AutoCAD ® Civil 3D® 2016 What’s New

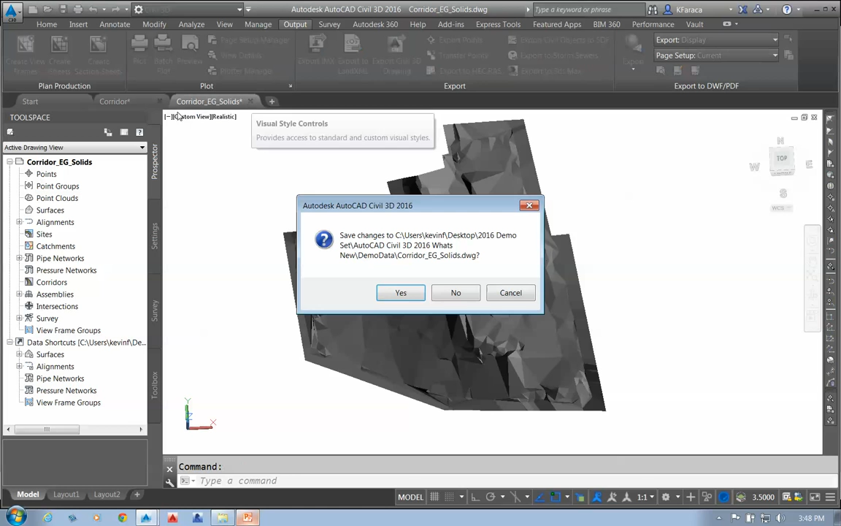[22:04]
I'm going to close this down.
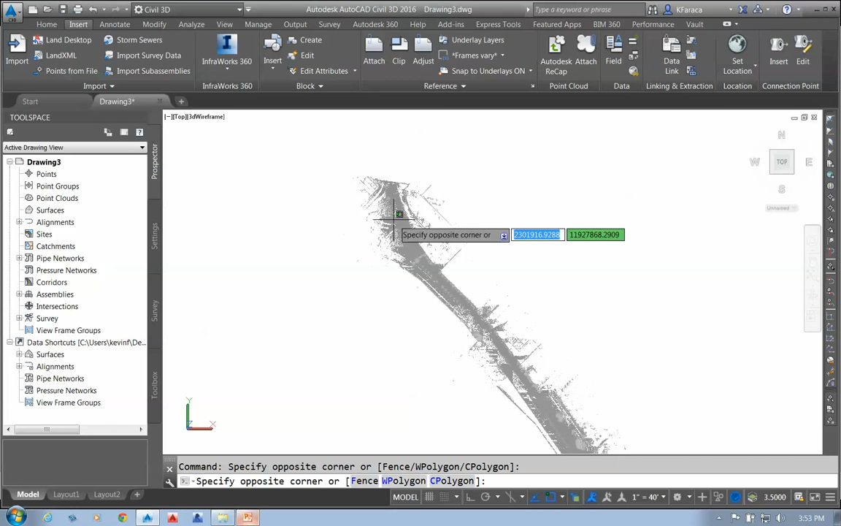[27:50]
So if I go in and I click on the point cloud itself. Oops. Sorry to grab it. Grab the point cloud. I can go into the create surface from point cloud is the new thing that we have over here. So one of the things I can do is crop this. So let's do this first. I'm just going to go in and I want to crop this down.
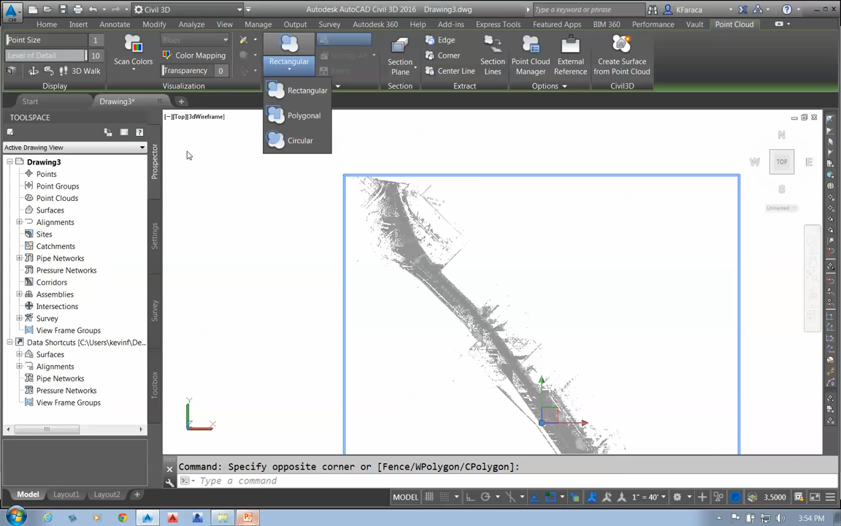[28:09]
So I'm only looking at a smaller portion of this. So I'm going to go into rectangle.
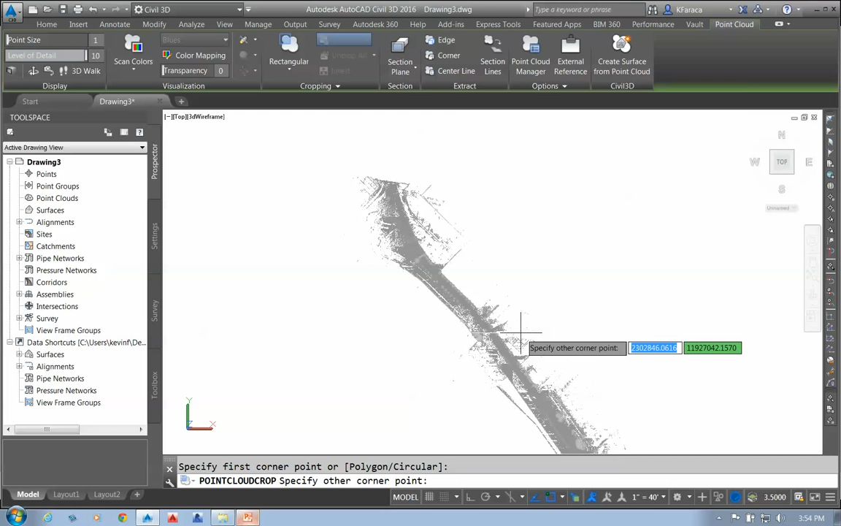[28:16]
I'm going to take and I'm going to crop this down to just this area.
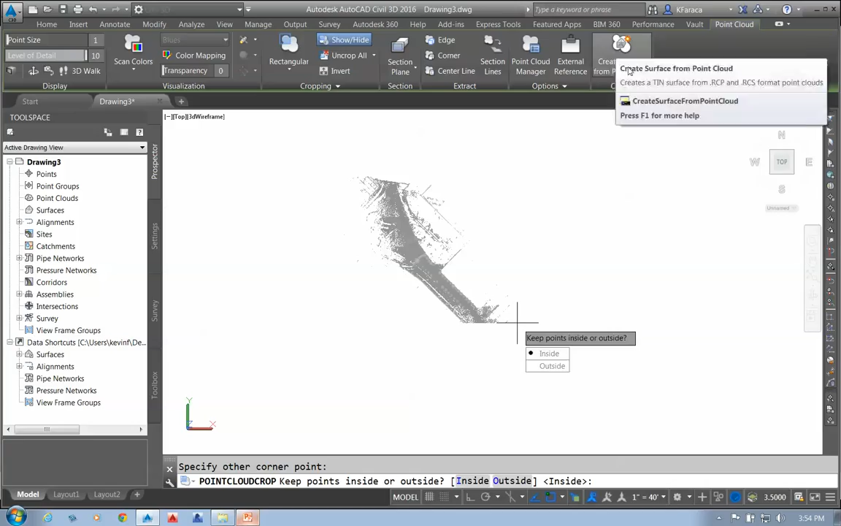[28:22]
I'm going to go into create surface from point cloud. I want the inside here.
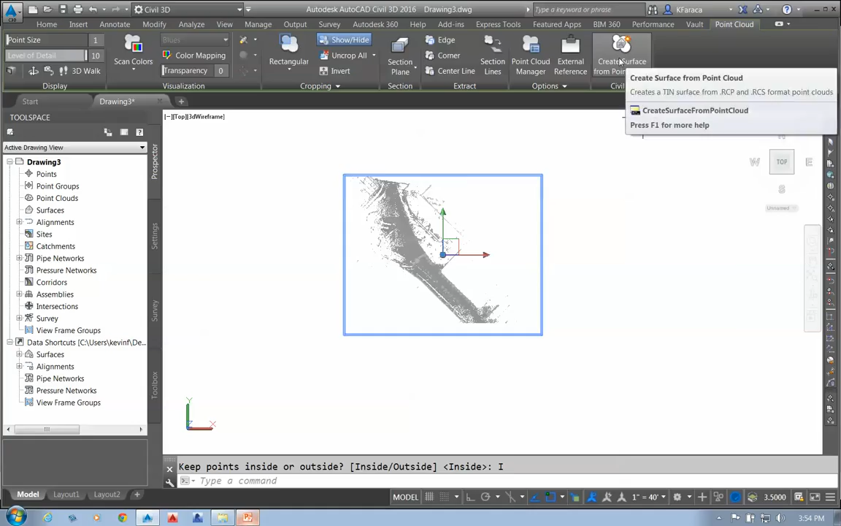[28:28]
Create surface from point cloud. I'm going to name this EG.
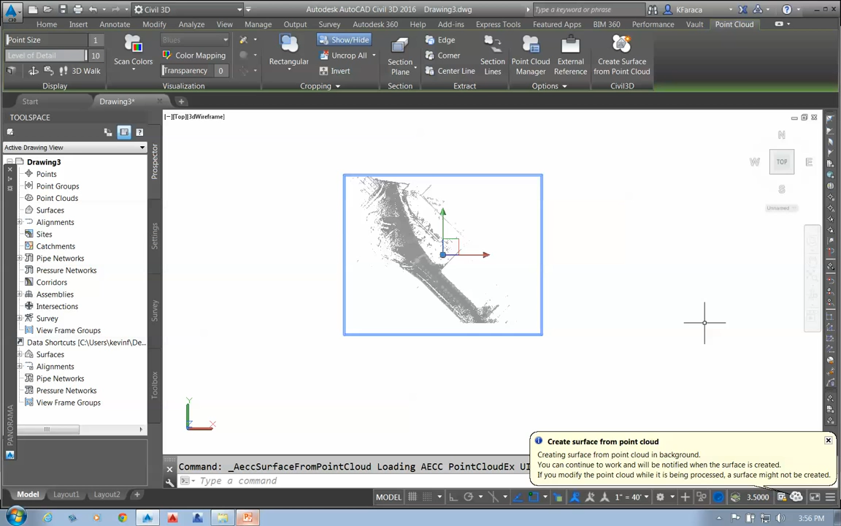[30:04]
It's creating this surface in the background. And it will notify me when it's finished. So you'll see it pop through here. And it'll do a little bit of triangulation on there. When it's finished, my surface pops up. I could go in and do some surface editing and clean this up if I'd like. Around my outside. Limit this to a boundary that I'd like to limit it to. Whatever I want to do here inside the point cloud.
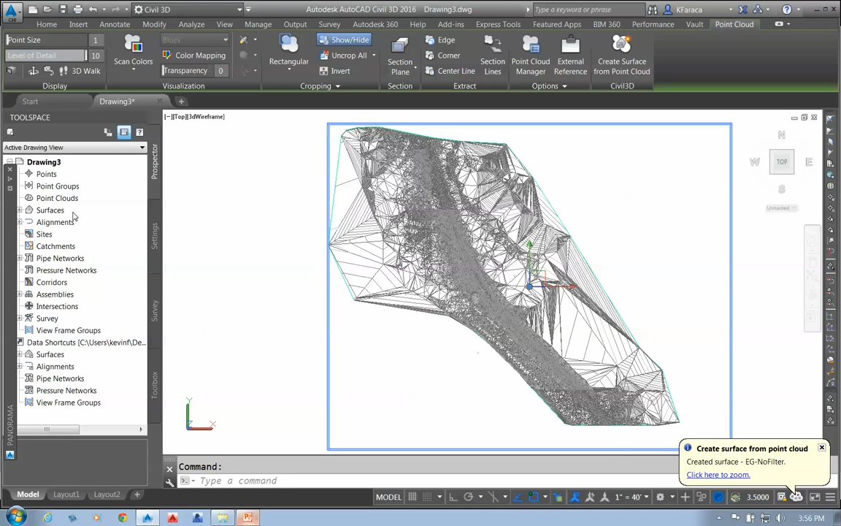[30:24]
For right now, I'm going to turn this surface off. So I'm just going to click on the surface.
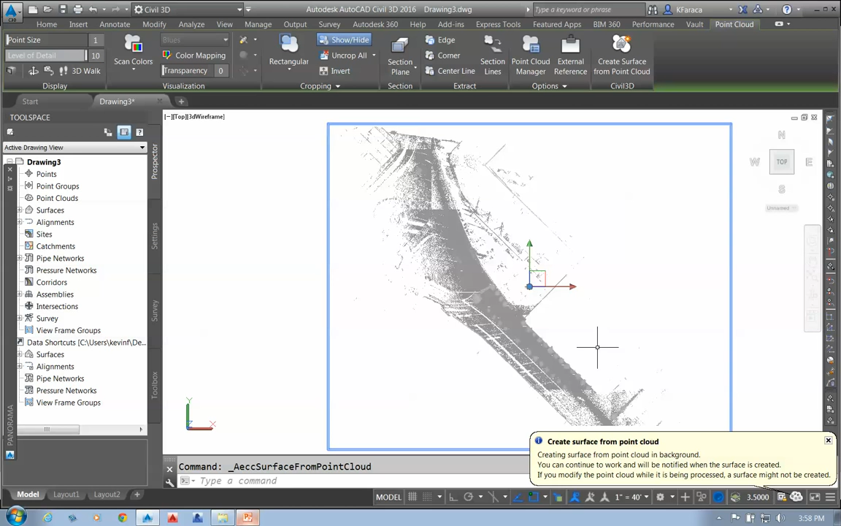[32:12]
In the meantime, when that's working, I'm going to go in here and I'm going to take a polyline. I'm just going to put a polyline down through my object here. Maybe we'll come to here and then arc this. And then come out here.
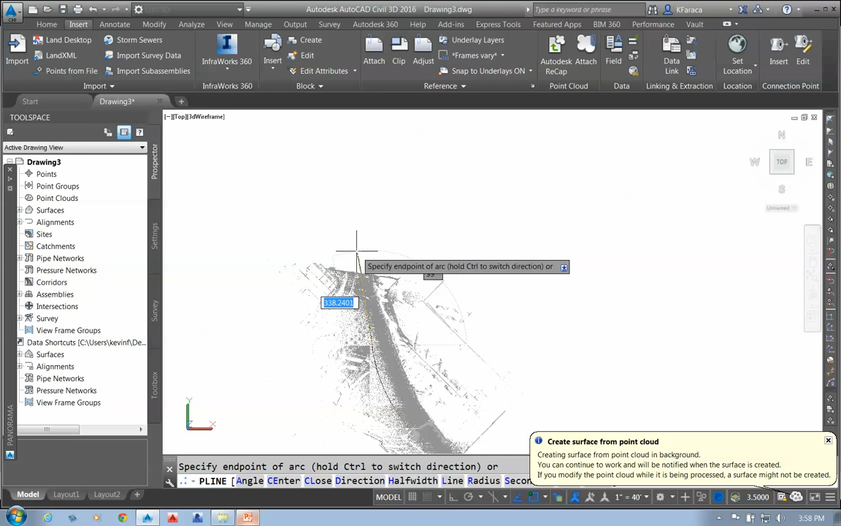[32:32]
Now I can't see that very well. So if I click on the surface, I can actually adjust the level of detail and I can have that come back up. So you can see that's where my polyline is. It has created my surface.
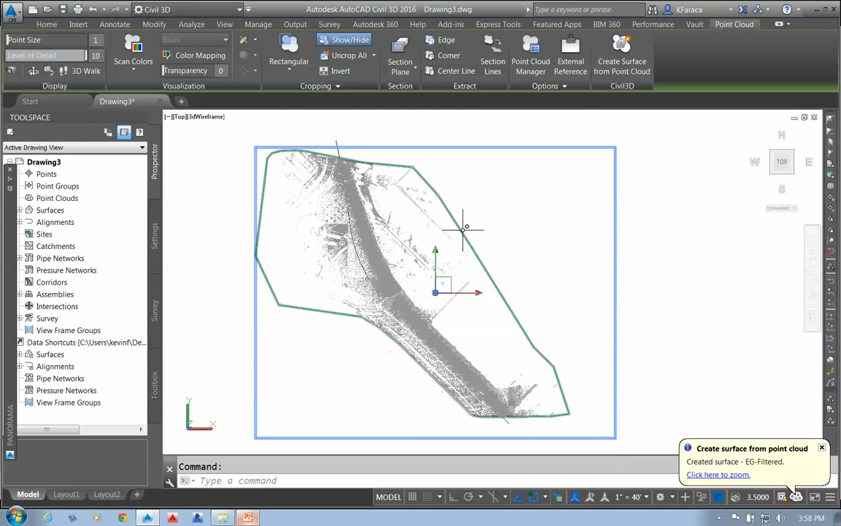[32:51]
There is my surface boundary. I'm going to click on my polyline, right click, and I'm going to make sure it's the only thing I have selected. Click on my polyline, right click.
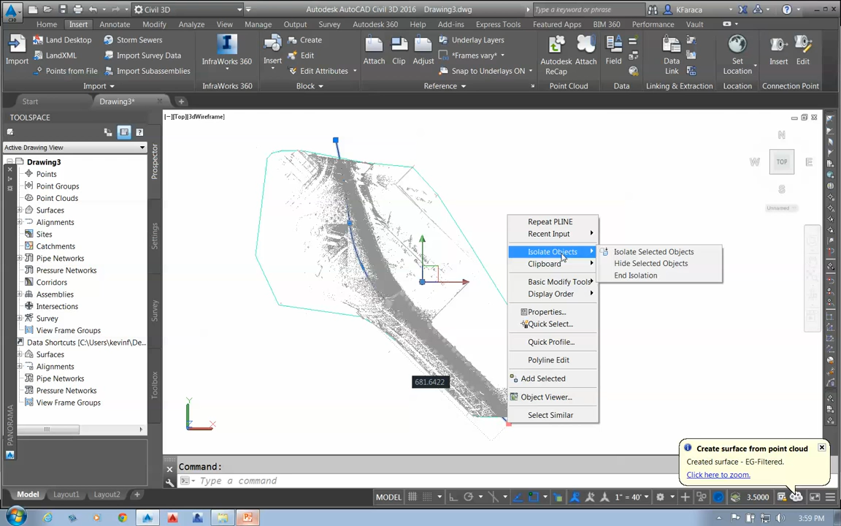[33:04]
Go to quick profile and create a quick profile. So I'm going to use my filtered.